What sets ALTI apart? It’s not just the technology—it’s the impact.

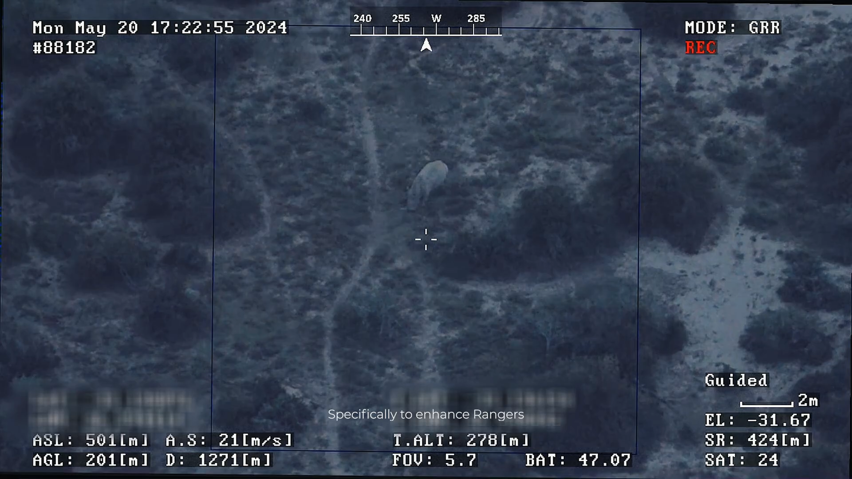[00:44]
The Alti Transcision has been a very effective tool within the conservation space specifically to enhance rangers capabilities in identifying potential entry points,
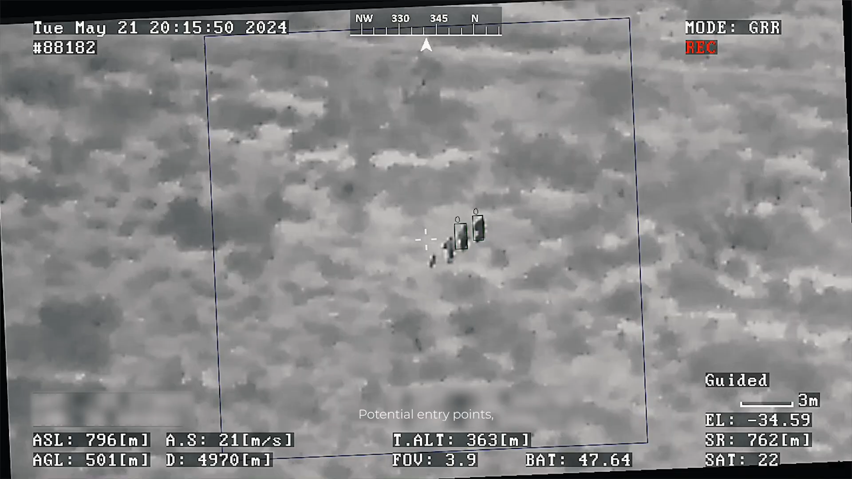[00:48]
tracking targets and pursuing them in order to protect endangered species.
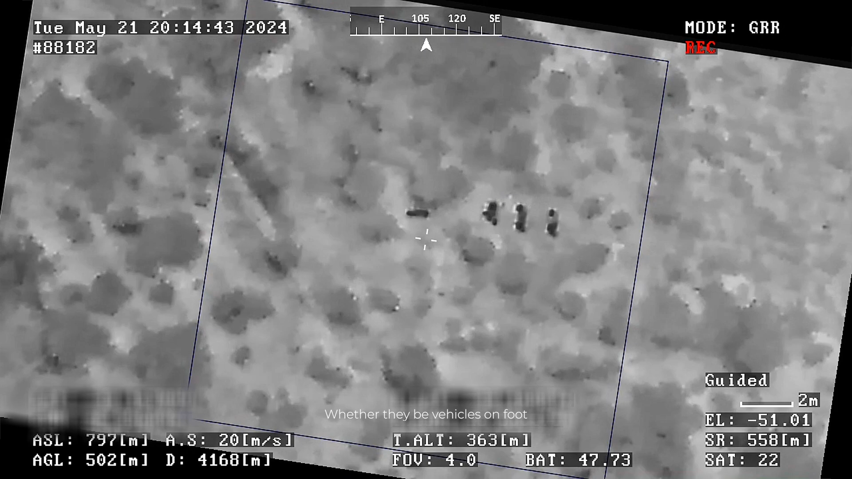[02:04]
in the dark with different thermal capabilities as well as the ability to geotag and pinpoint that target.